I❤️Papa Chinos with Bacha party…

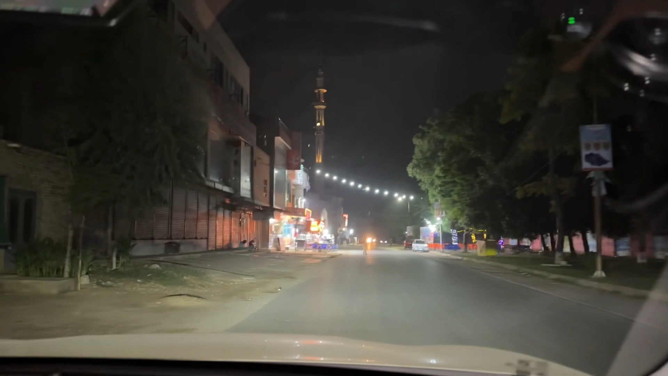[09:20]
और 12 बज रहे हैं, कैसी रात है देखो यार, अरे एक बजने वाला हो गया, ओहो मैं तो 12 बजे यार समझा था यार।